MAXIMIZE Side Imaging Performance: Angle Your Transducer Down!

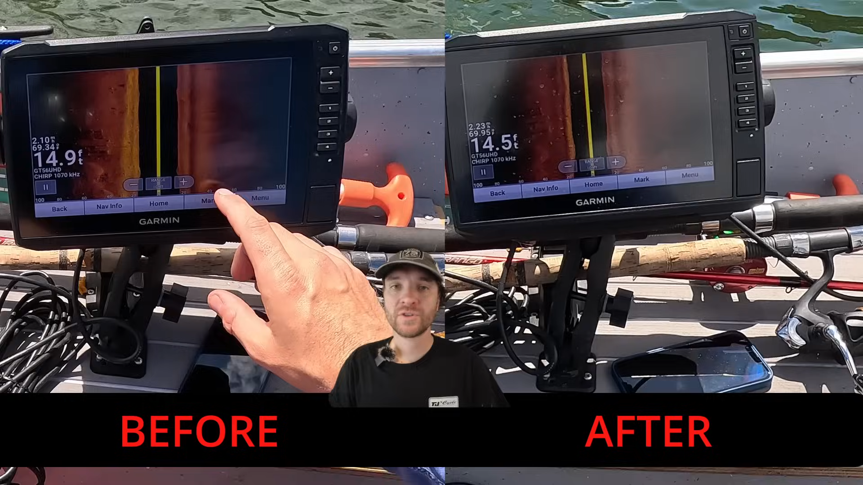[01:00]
the first thing that i noticed when i looked at the before and after images is that the left side of those side images on after leveling the transducer appear much darker than before
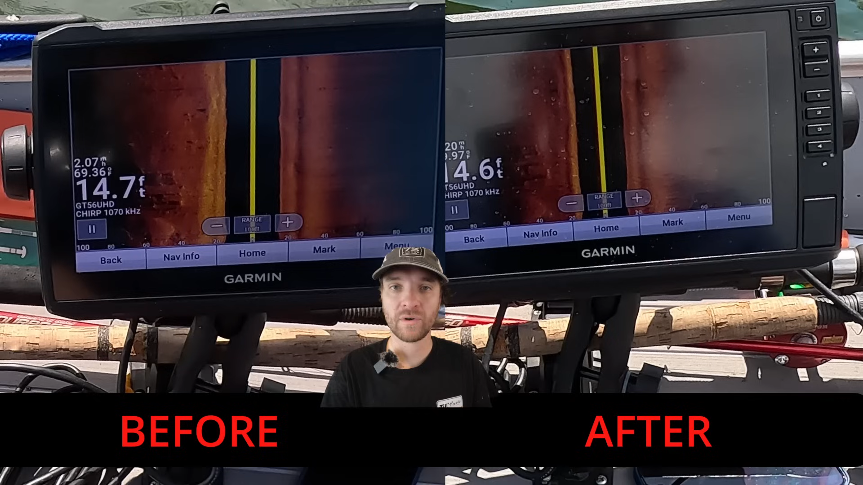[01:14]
leveling now this is because that side is the side that's facing towards the outboard motor so the lower unit is actually blocking that side of the side images when you have a smaller boat such as mine leveling the transducer may actually give you worse quality than if you have a slight downward tilt and that's because in this case i had my outboard motor trimmed completely up
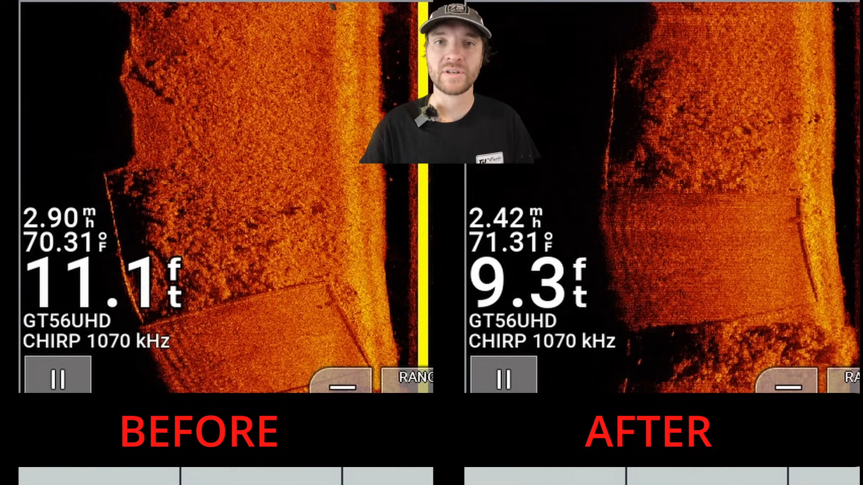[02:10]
what i did notice however is when i had my transducer pointed down that the shadows appear to be much darker and they also appear to be a little bit more exaggerated now one other thing i wanted to point out is when you look at the after leveling shot you can see that there are vertical
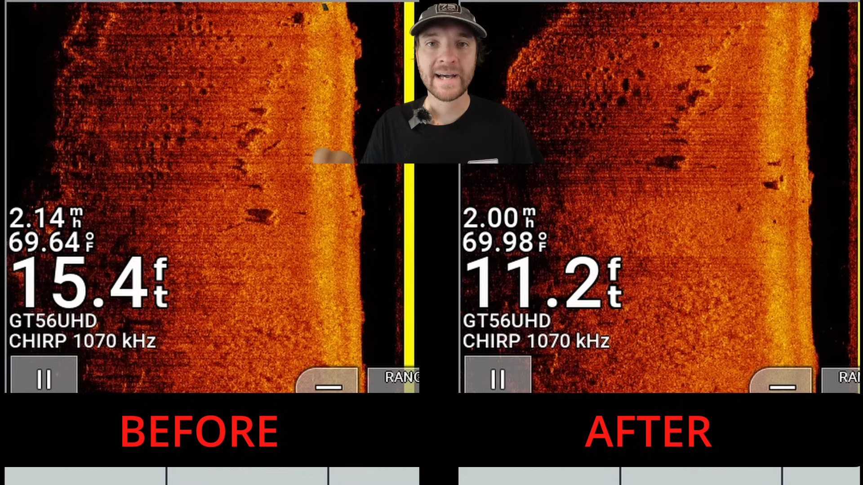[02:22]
lines or bands of areas that were darker now this is because the transducer itself was being impacted by the waves okay so if you've made it far into this video you might be asking yourself
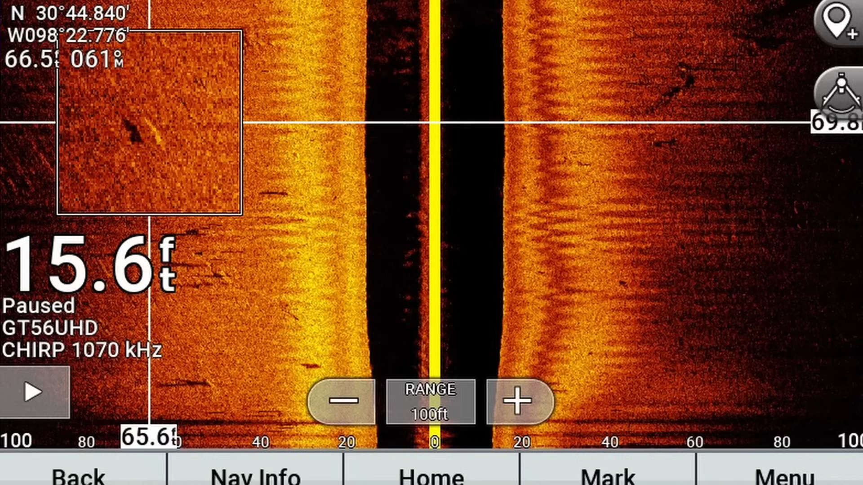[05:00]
On screen: depth 15.6 ft
you're also looking at the returns so the back scatter so that is the actual um the fish itself which uh fish or structure itself might appear as like bright yellow if you're in the amber color palette you'll you'll see a bright
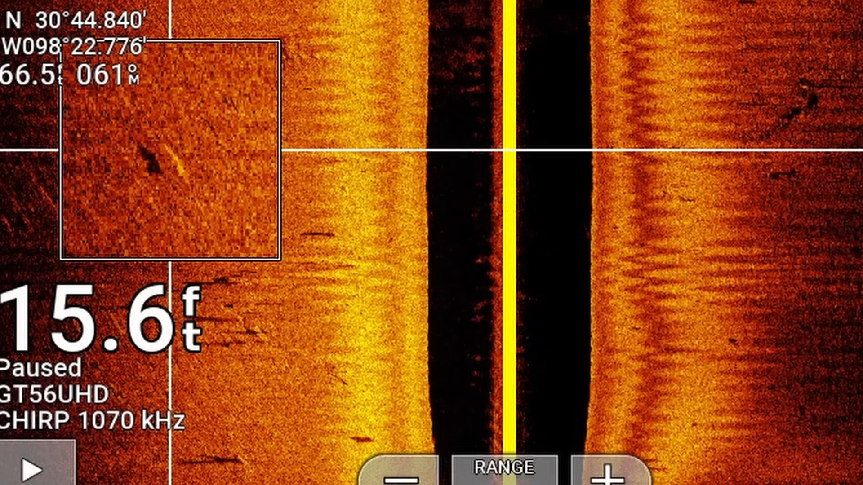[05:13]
On screen: depth 15.6 ft
return and then you'll see the corresponding shadow right so that shadow itself is going to be the detail that
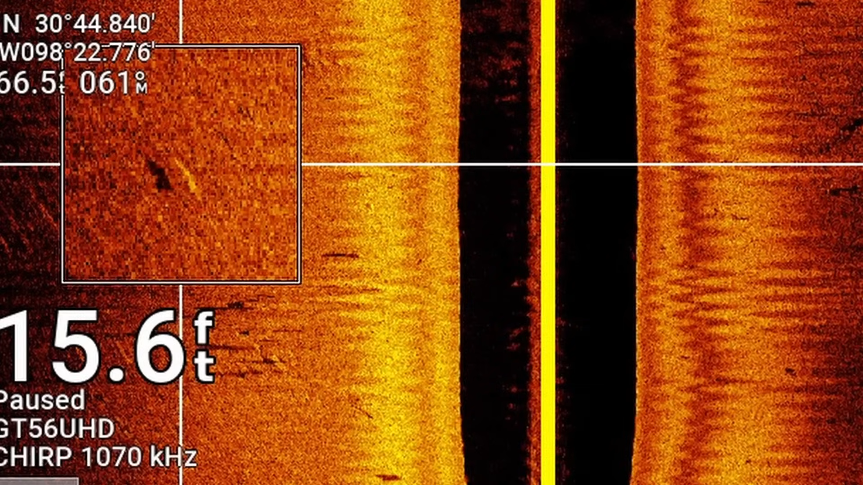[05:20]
On screen: depth 15.6 ft
you're going to be looking at and you want the best shadows you can get um but running through that simulation